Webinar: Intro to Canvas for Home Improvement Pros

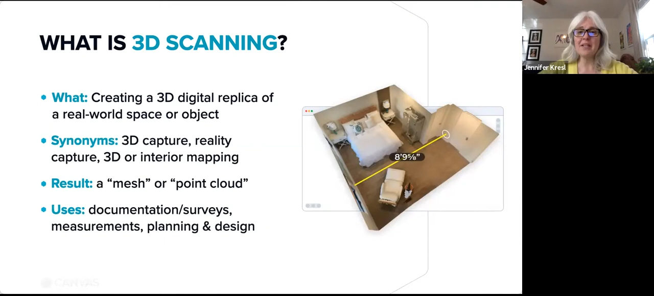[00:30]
capturing measurements, and planning and visualizing changes. The result of scanning is a mesh file or a point cloud. You may have seen tripod scanners like this.
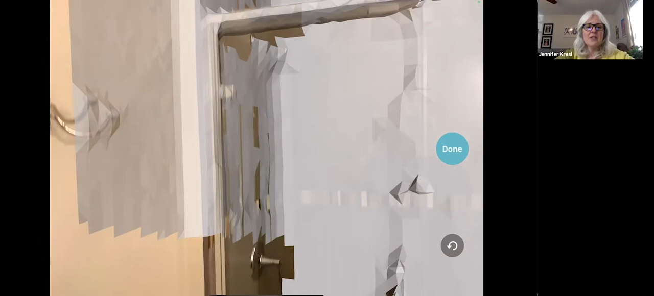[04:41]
You can see that as he's moving, this white overlay covers the scene. As it turns white, that means you've got it and you just keep on moving.
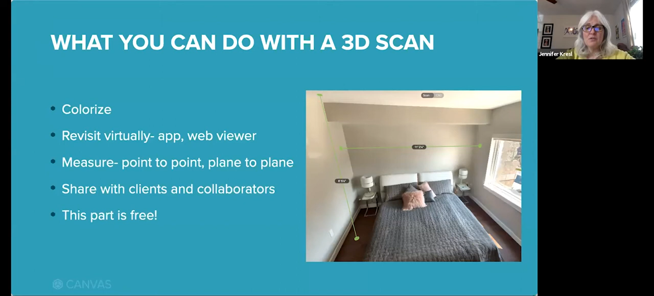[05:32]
They can also view and pull measurements as well. You can do all of this at no cost.
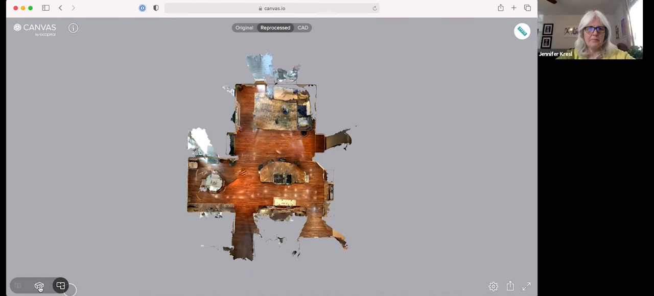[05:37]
Now in this video, you can see the 3D model right after it was captured.